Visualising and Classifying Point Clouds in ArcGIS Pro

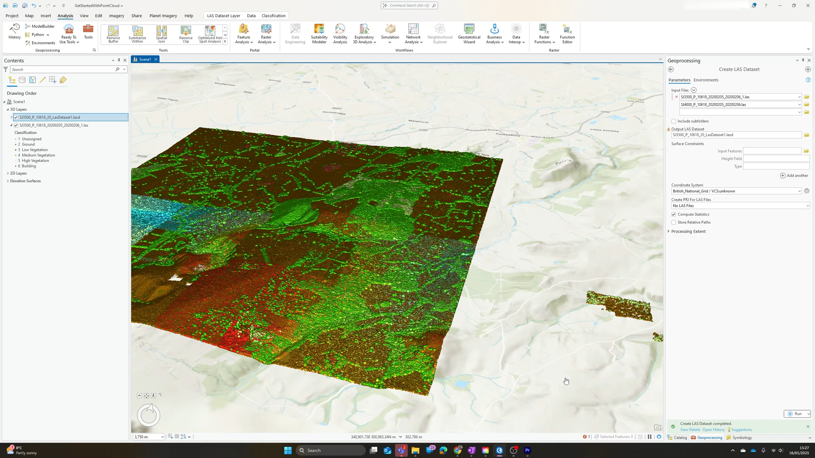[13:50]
but once again i'm going to leave everything as the default just hit run and very quickly you can see we now have a second tile loading alongside the the original data set that i was was working with um and there you go as i said that kind of covers the the basics that you'll need just to get your point cloud data in there ensure
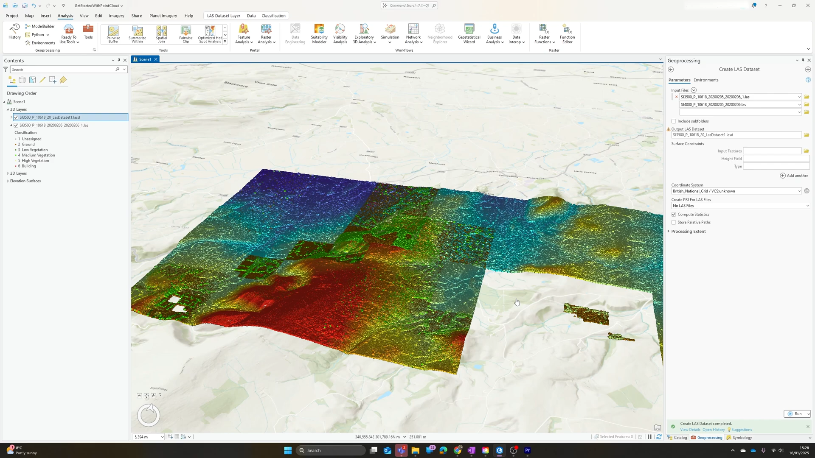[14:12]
it's classified and start being able to to visualize it and they really are a a powerful tool once you've got to that stage there's a lot more